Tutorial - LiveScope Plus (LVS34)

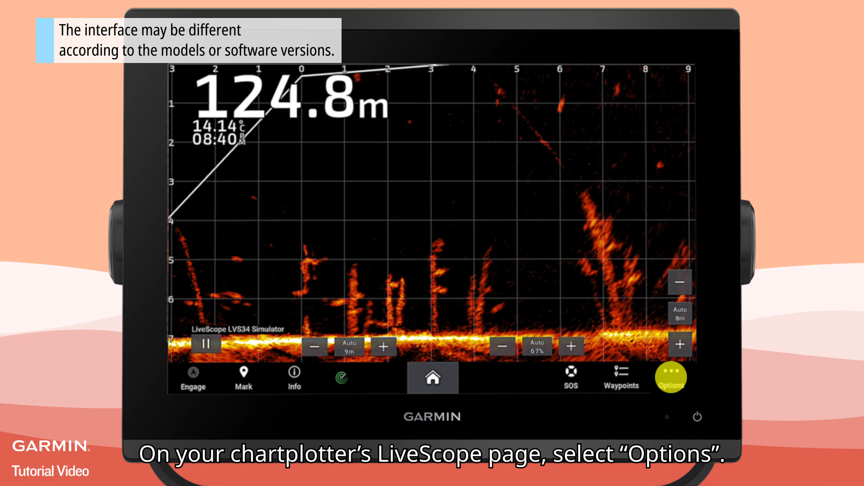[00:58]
On screen: depth 124.8 m
Sonar Setup, Installation.
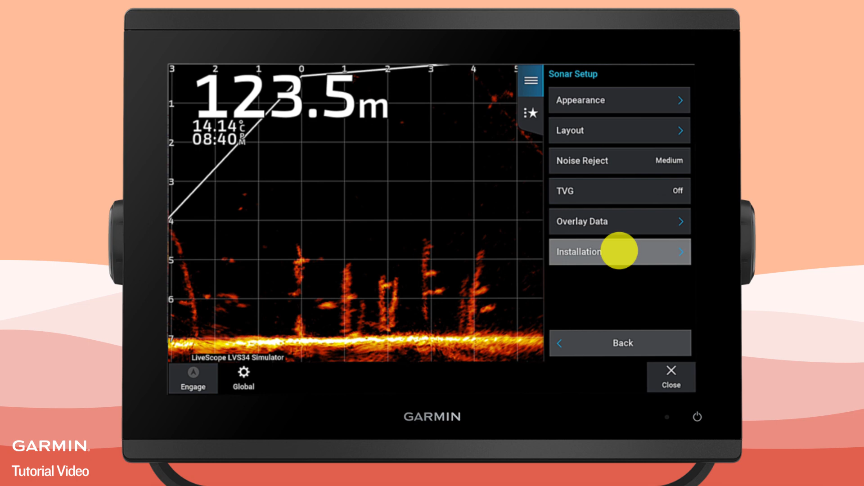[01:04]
On screen: depth 123.5 m
Make sure, Use AHRS is enabled.
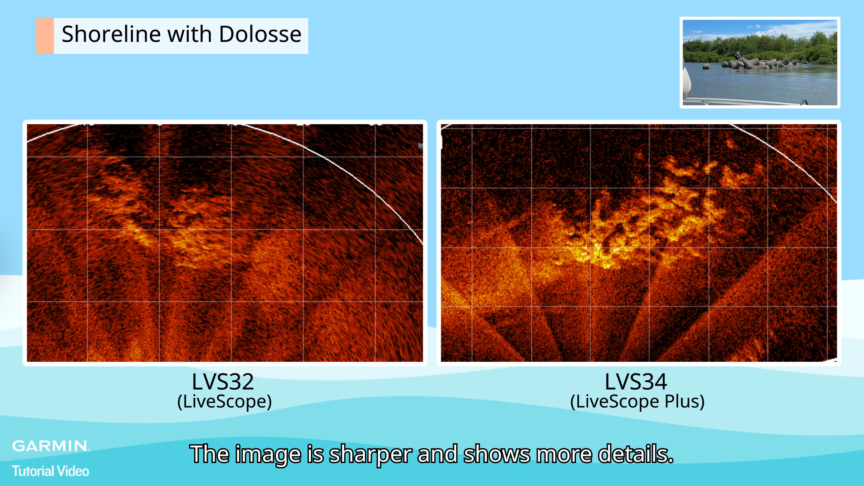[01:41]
And lastly, fish. These are fish.